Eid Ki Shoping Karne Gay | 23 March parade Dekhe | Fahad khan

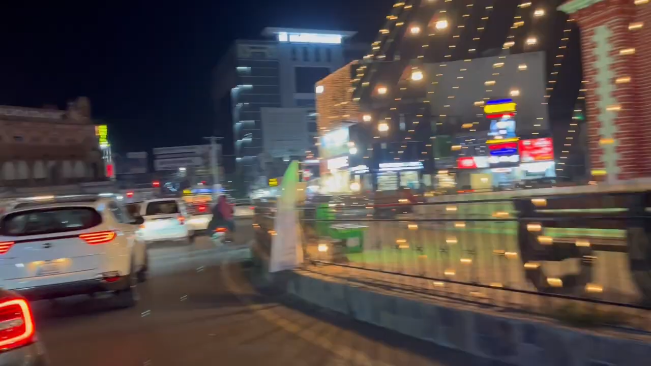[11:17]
रश देखे, हमें रॉन्ग जाना पड़ रहा है, देखो इतनी ट्रैफिक है।